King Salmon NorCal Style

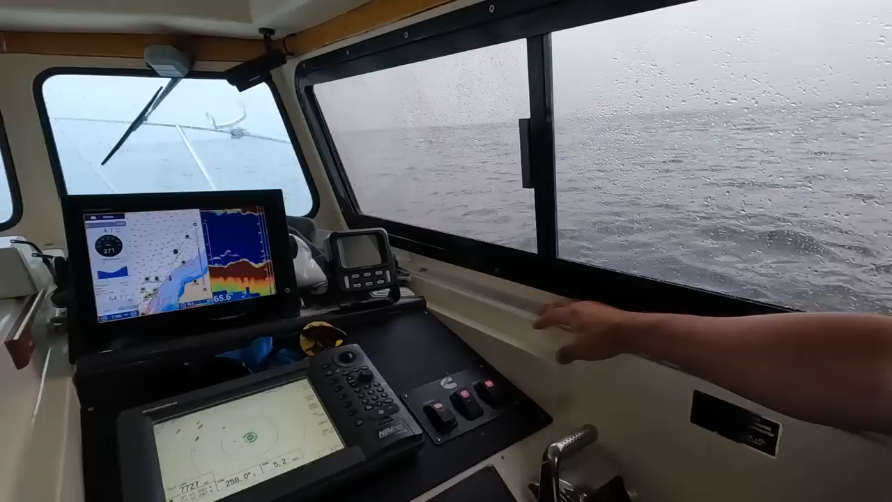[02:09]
So we've got our bait up here. We've got a few suspicious marks. Some of these lighter marks will be just fish outside of the cone. But when we see salmon, they'll generally be a really hard dash or a hard mark. And of course, we'd love to see them where they're in the bait because then they're out to be feeding. So just getting going, put the gear down right now and wish us luck.